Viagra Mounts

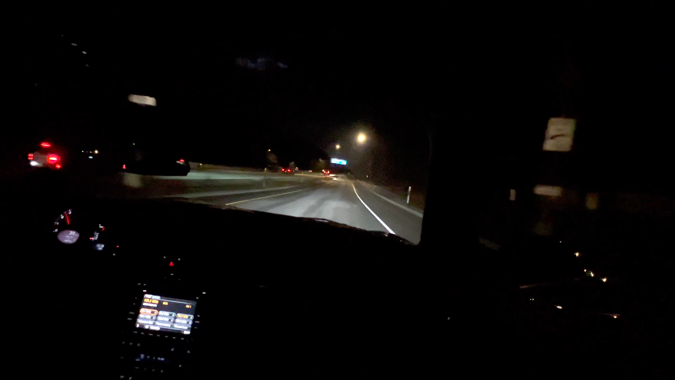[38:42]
So this part is fun. These are the curves right before you enter the tunnel going into downtown Portland. This is fun, but this is not where the car has gotten a little Well, it's not where the car has gotten a little wiggly on me. Where it's gotten wiggly on, well, we're going to get up there in a second. I can tell you the steering response feels very, well, I mean,
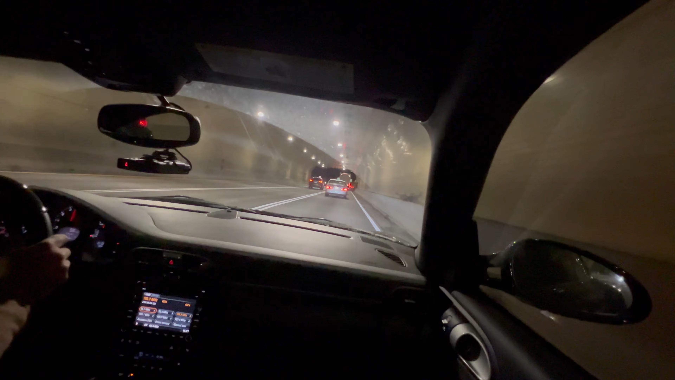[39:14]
it's a Porsche, so the steering response is always direct, but it feels more direct. So now, all right, so this turn coming here, so the interstate's going to split.
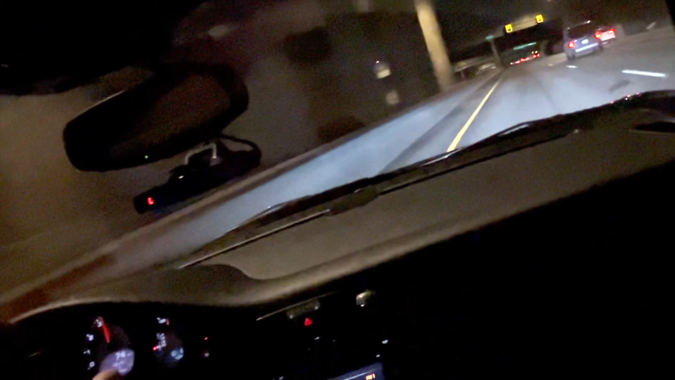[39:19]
If you're going to Seattle or east, you're going to stay to the right. If you're going to go to I-5 south, you're going to stay to the left. Right after this is a sharp curve, and that's where the car has gotten kind of wiggly on me at higher speeds. So we're gonna step up the speed here in a second. Sign says 40. We're gonna go a little faster than that.